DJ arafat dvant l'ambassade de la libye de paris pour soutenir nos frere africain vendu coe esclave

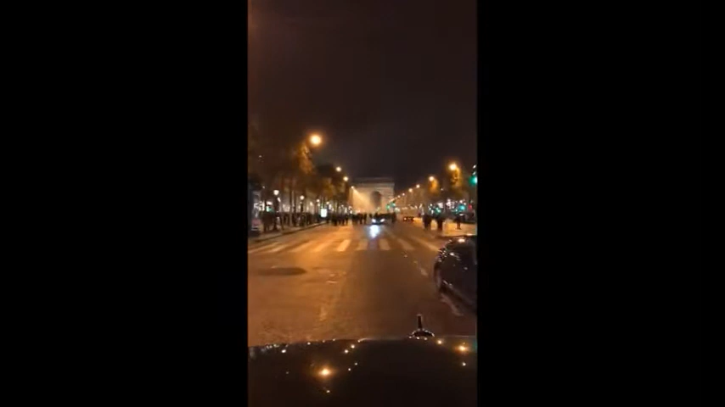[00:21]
Vous êtes en direct des Champs-Élysées et c'est vraiment le bordel. Voilà. Ils empêchent les gens de manifester et ils tapent tout le monde, ils foutent tout le bordel. Ils gazent les gens avec des lacrymogènes et tout.
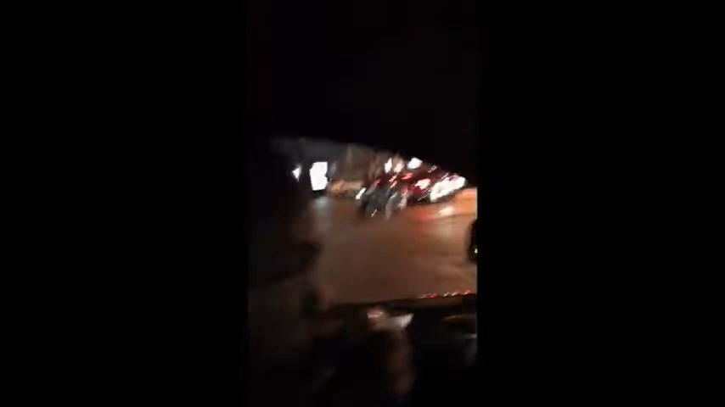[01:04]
Hop là. Vous pouvez voir le monde en train de fuir.